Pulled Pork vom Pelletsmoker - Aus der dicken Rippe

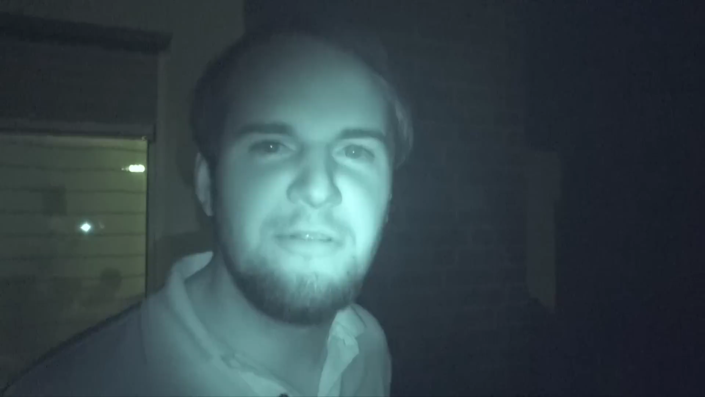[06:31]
Bei uns wird ja bekanntlich nichts gefaked, deswegen rede ich jetzt auch leiser, es ist schon, ich muss mal kurz auf den Tacho gucken, 10:30 auf den Freitagabend, das heißt, es gibt Leute, die schlafen jetzt schon, also 22.30 Uhr ist es so. Bei uns beginnt jetzt die gentastische Zeit eigentlich. Genau, es ist dunkel, deswegen haben wir hier auch unsere Nightshot oder so ähnlich. Du bist unscharf, heißt die. Alter. Ja? Bin du bist jetzt sowas von unscharf. Ja? Jetzt bist du ja scharf. Okay, ich bin scharf, das war klar.
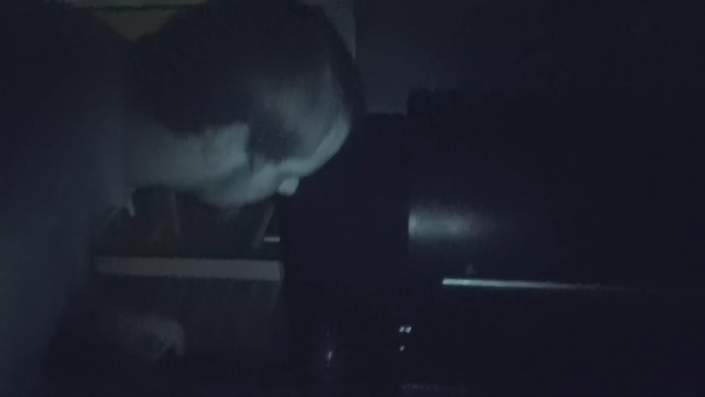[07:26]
Komm, wir gucken erstmal oben rein, Julian.
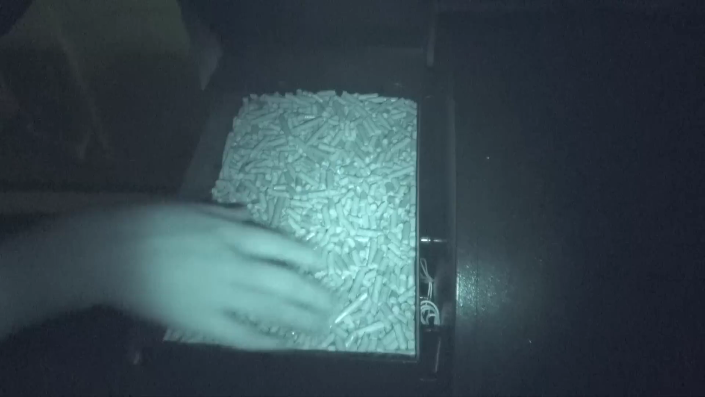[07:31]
Hier seht ihr einen Haufen Pellets. Das ist nach wie vor Hickory und Apple Pellets gemischt.
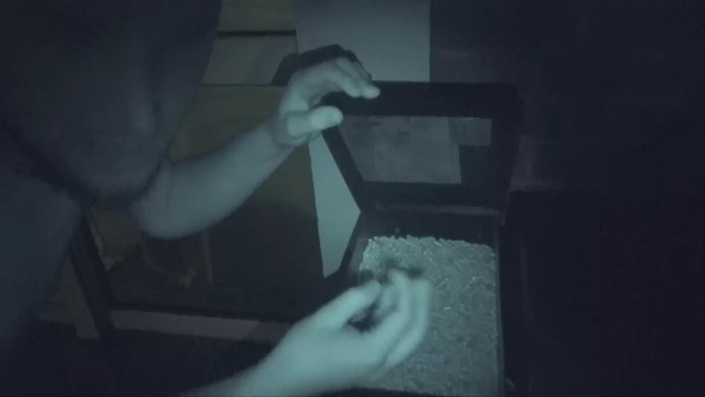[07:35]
Macht aber nichts. Hauptsache Rauch ist dran. Und jetzt hier zu den Einstellungen. Wir haben es euch jetzt schon ein paar Mal gezeigt, deswegen mache ich jetzt keinen langen Tarat raus.